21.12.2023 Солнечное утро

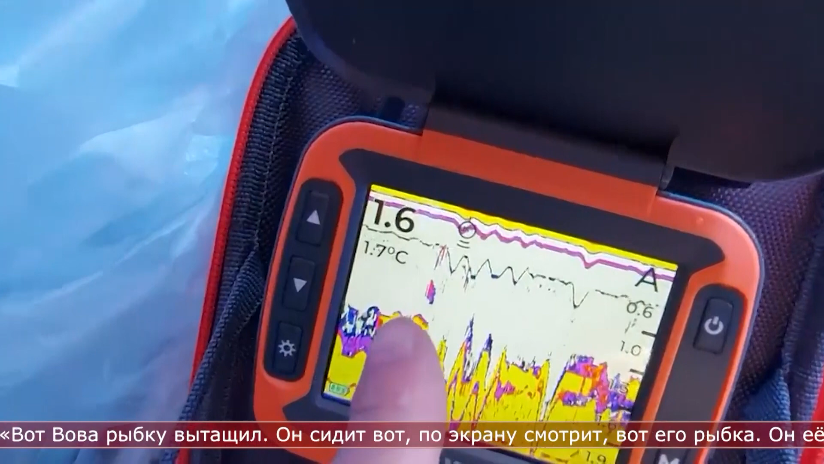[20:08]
On screen: water 1.7°C
Вот его рыбка. У нее выдерну.
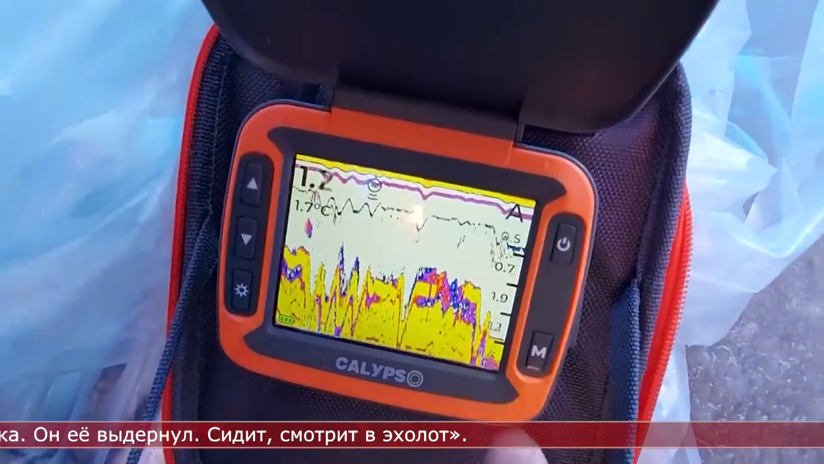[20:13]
On screen: water 1.7°C
Сидит, смотрит. Выхолод. Обожаю зимнюю медитативную рыбалку.